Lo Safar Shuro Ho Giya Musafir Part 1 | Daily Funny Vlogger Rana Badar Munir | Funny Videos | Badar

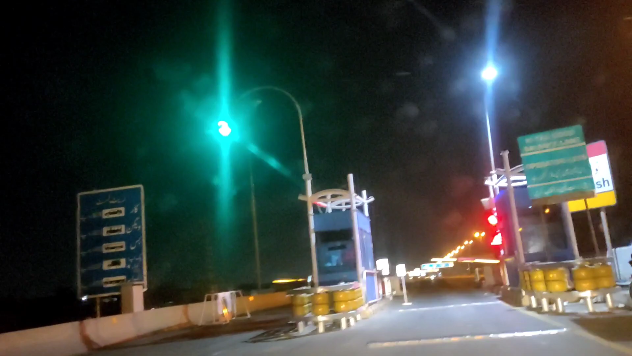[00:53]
We have entered into Lahore Ring Road.
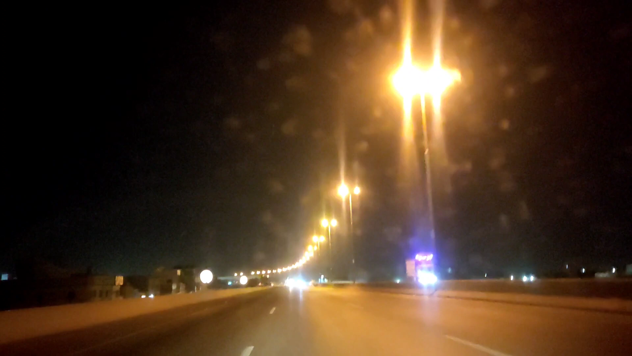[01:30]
We are heading to the ring road. Then we are heading to the M2 motorway. But it will go straight into the ring road. Islamabad. National Highway Authority.
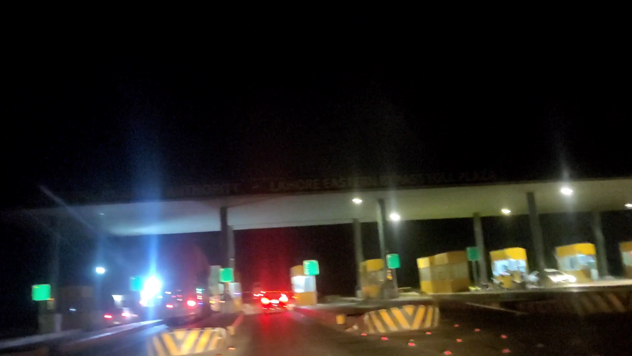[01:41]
Lahore Eastern Bypass Tool Plaza. That is, this is a motorcycle motorway.
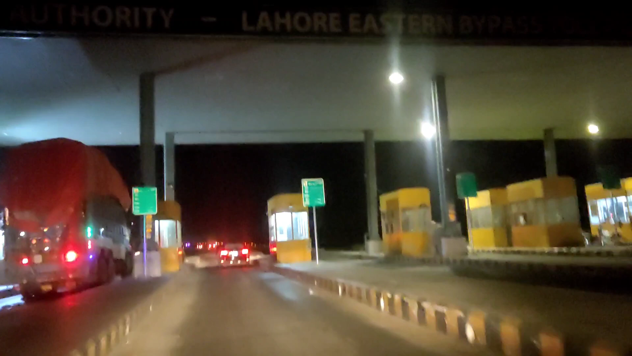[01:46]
And here is Rs. 30. This is Kala Shah Kaku Tool Plaza.
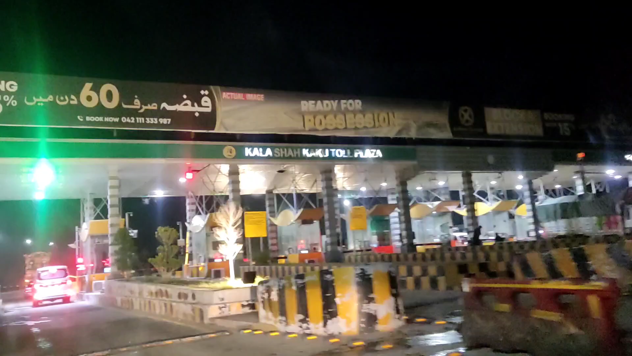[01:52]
And now we are heading to the M2 motorway.